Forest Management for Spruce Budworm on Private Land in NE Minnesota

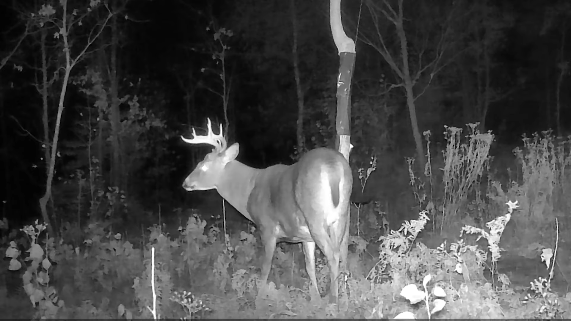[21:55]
Some of the biggest bucks I've seen in the area have been crossing through on my trail cams.